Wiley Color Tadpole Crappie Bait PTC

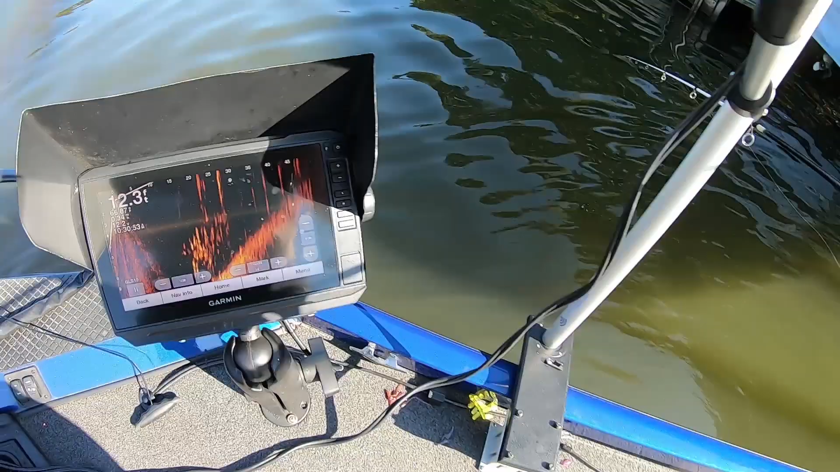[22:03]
On screen: depth 12.3 ft
Quite a scoop of them there, but, uh, oops, they beat me.